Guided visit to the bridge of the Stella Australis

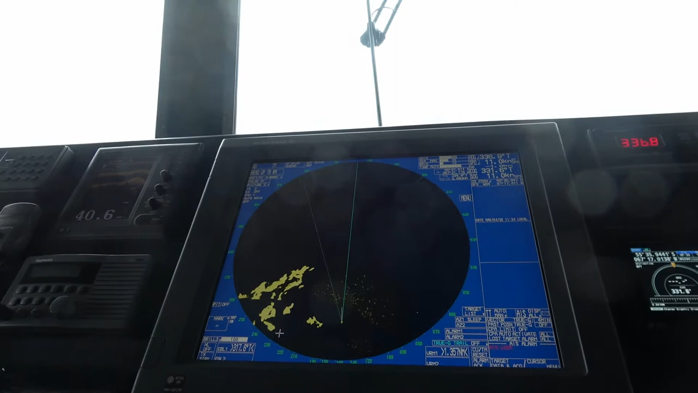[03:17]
The other one And that is good as well For the officer Not to be running From side to side From the
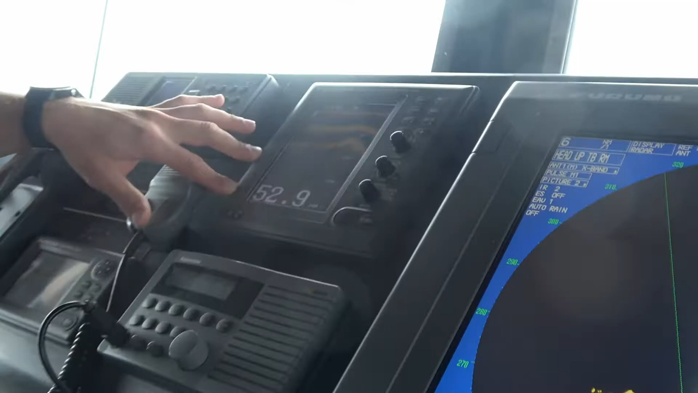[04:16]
53 meters Which is Roughly 150
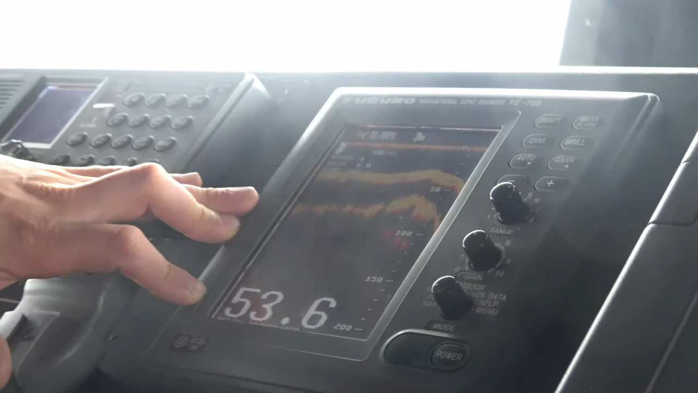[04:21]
feet Okay Here All this area That we navigate Is really uneven It can jump from 11 meters Which is
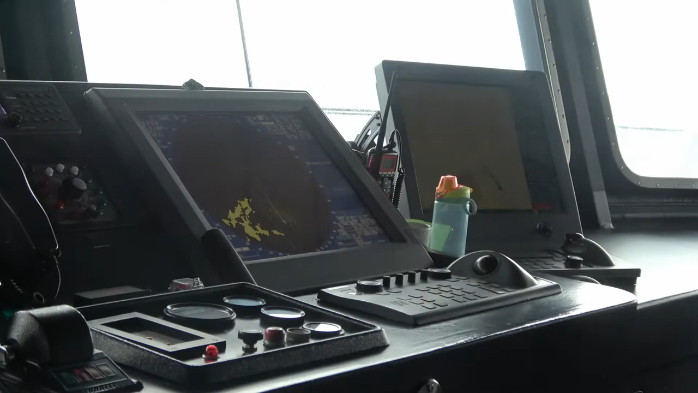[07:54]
way to Yeah It's a help For them to be Tracking our position But with the help Of this